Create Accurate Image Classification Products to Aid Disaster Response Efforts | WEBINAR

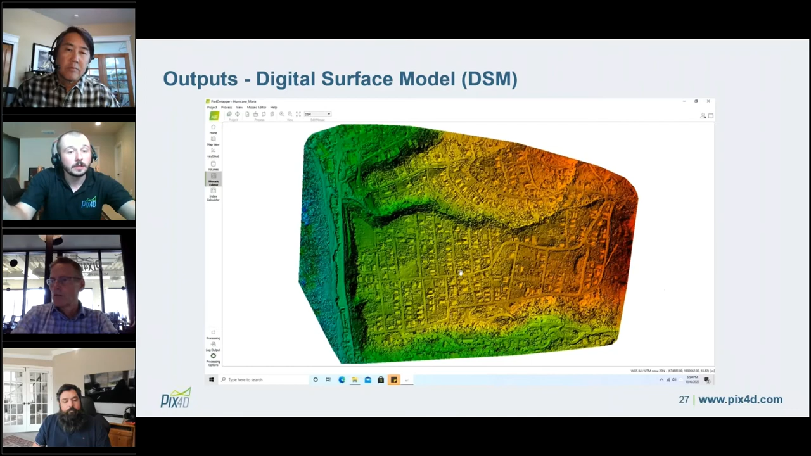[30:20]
of changes throughout your project area so on the right hand side in red we have higher elevation and on the bluer side or on the left side in blue and green we have lower elevation so as we zoom in here you can sort of see the elevation changes you can see some buildings in there you can see some bumps and lumps in between
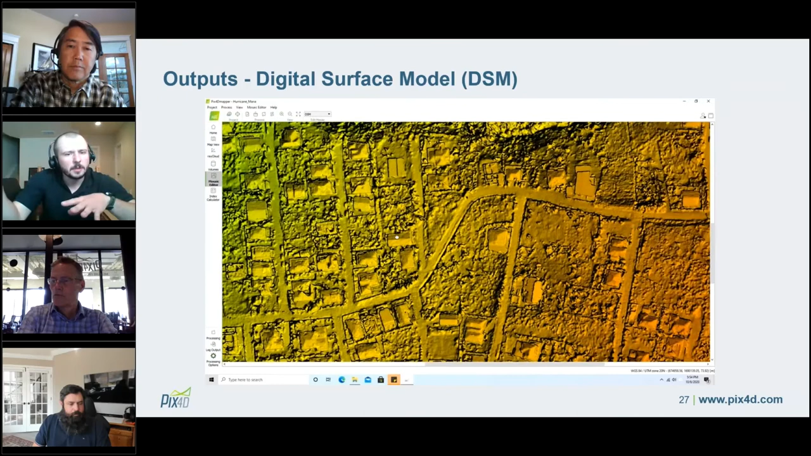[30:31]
the buildings that's the debris some fallen trees and um jp who's going to be presenting next about um envy and the deep learning process he's going to go over a bit more about how he used the dsm in analyzing this damage and and and identifying um some of the features in the
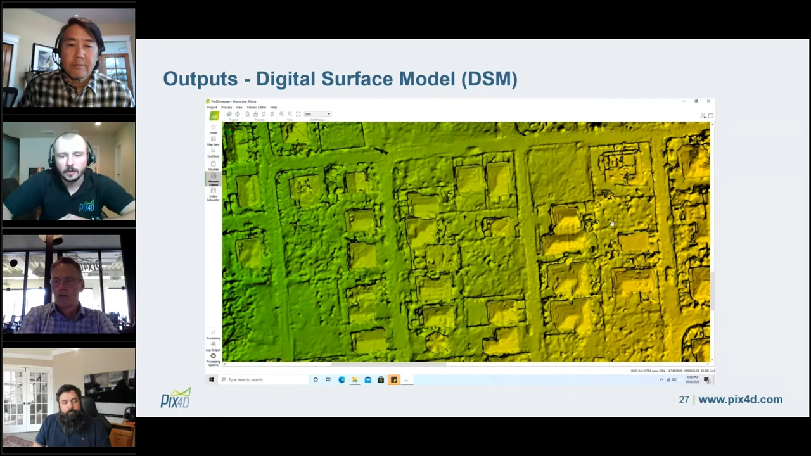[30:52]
dsm and in these data products so the last output that i want to talk about that came out of pix4d for this